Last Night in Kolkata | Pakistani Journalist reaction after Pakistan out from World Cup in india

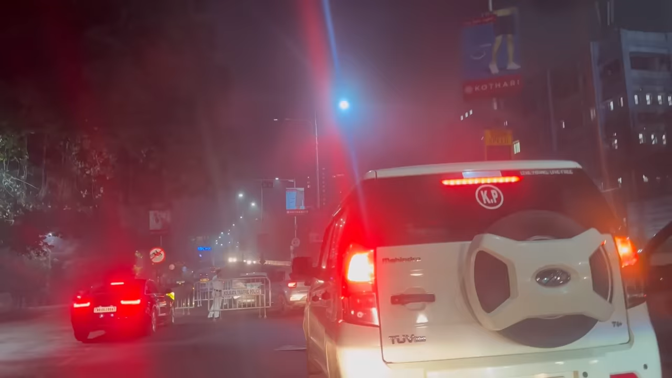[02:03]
تو سیڈ کلکتہ اب بھی کہاں سے گزر رہے ہیں وکٹوریا وکٹوریا سے گزر رہے ہیں ہمارے لیفٹ پہ وکٹوریا چل رہا ہے تو یہ ہرڈلز کیوں لگاتے ہیں رات کے ٹائم
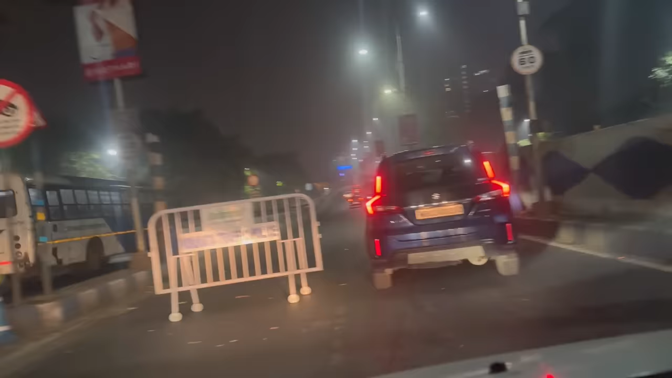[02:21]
فاسٹ نہ چلائیں یہاں پر فاسٹ لانے والے بھی ہیں یہ وکٹوریا ہے
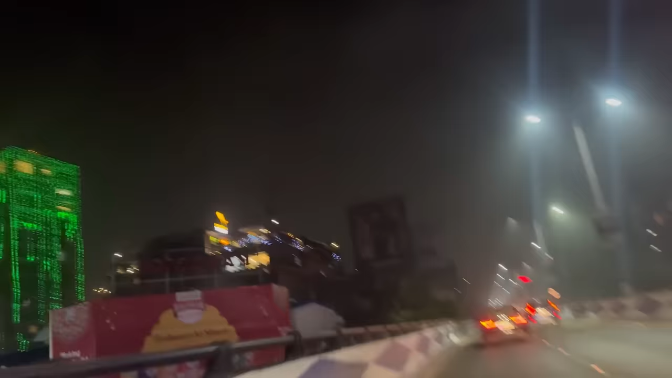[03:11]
اور یہ دیکھیں دیوالی کیونکہ چاند رات ہے کل سے دیوالی ہے نا جیسے ہماری عید کی چاند رات ہوتی ہے تو یہاں پر بعض جگہوں پہ کیونکہ رات کافی ہو چکی ہے تو بعض جگہوں پہ یہاں پہ لائٹنگ جو ہوئی بھی ہے اور یہاں کلکتہ میں میں نے دیکھا ہے کہ سڑکیں تھوڑی تنگ ہیں اور لیکن ٹینل ہیں نیچے بھی ٹینل کہہ رہا ہوں وہ فلائی اوورز ہیں ایک لین نیچے جا رہی ہے اور ایک لین اوپر جا رہی ہے سلو اس سے اور زیادہ آسانی ہو جاتی ہے
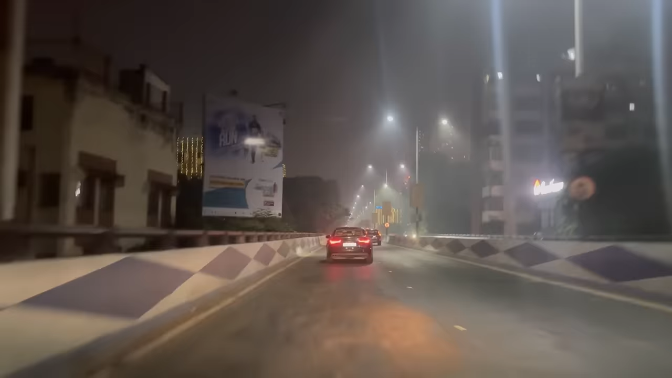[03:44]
گاڑیوں کو تو یہ کلکتہ شہر کی آخری رات ہم آپ کو دکھا رہے ہیں بھائی اور یوں سمجھے کہ ہماری کلکتہ کے ہیڈن گارڈن سریڈیم سے خالی آتھ واپسے شروع ہو گیا ویسے خالی آتھ ہمارا بنتا بھی تھا کیونکہ ہم نے کھیل کے تینوں شعبوں میں پرفارم نہیں کیا ہے ہمارے تینوں
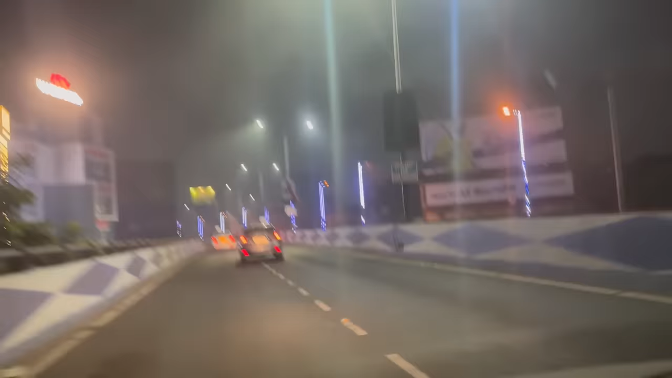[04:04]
شعبوں شعبوں ہی بہت بورے گزرے ہیں ہماری بیٹنگ بہت بوری گزری ہی ہماری فلڈنگ بہت بوری گزری ہی ہماری تقریباً ہر چیز جو ہے نا اس ورلڈ کپ کے اندر وہ بہت بہت بہت بوری گزری ہے آپ ورلڈ کپ کھیلنے آتے ہو یار آپ کو پلاننگ
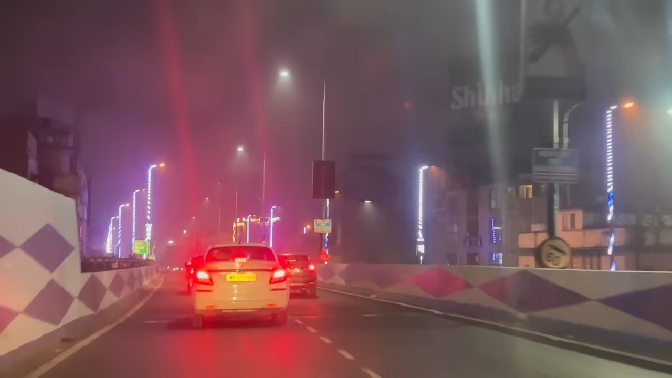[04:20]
کر کے آتے ہو آپ کو حکمت عملی کر کے آتے ہو بڑی بڑی باتیں سنا کے بڑی بڑی باتیں کر کے تو آپ ورلڈ کپ ہی جی سکتے ہو اب یہ دیکھئے کہ کلکتہ میں لائٹنگ بھی ہے اور آتش
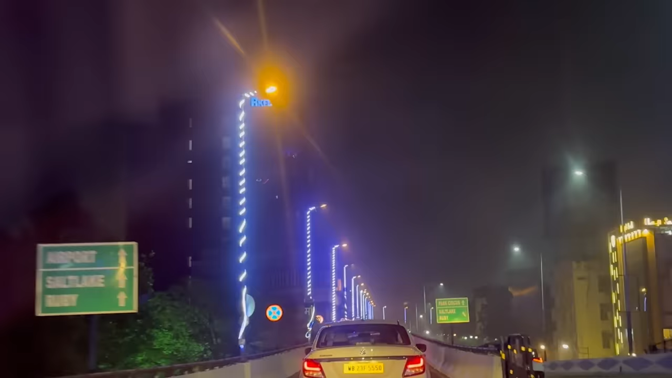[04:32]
بازی فائر ورکس بھی کچھ نہ کچھ دیر بعد ہوتا رہتا ہے سو روشنیاں چگمگاری ہیں دیوالی کا تہوار ہے یہاں پہ
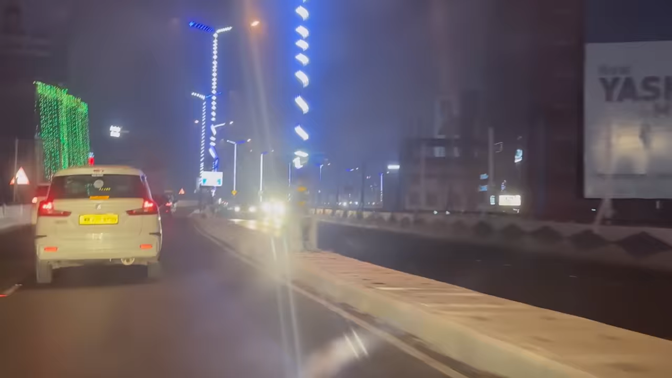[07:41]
لڑکوں سے کچھ ہوا بھی نہیں ہے کیا یار بات چھوڑیے یار کرکٹوے بات ہی نہیں کرتے ہیں کھولکٹا دیکھئے بس ابھی ہم کس ایریہ سے گزرے ہیں پارک سرکس پارک سرکس پارک سرکس پی اے آر کے پارک سرکس اور پارک سٹریٹ بھی نیچے ہے
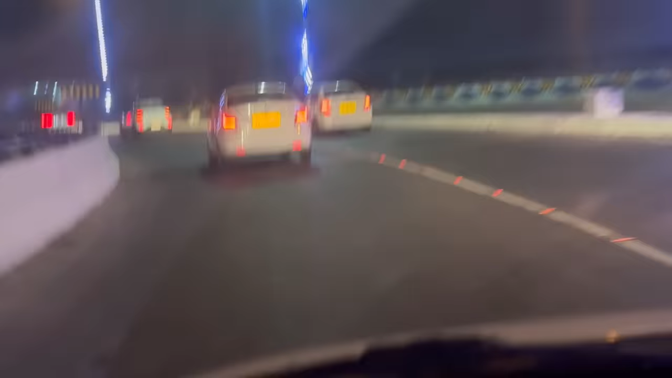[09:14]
وہ سامنے جے ڈبلیو میریڈ ہے یہ دیکھیں کولکتہ یہاں سے آپ کو کتنا خوبصورت لگتا ہے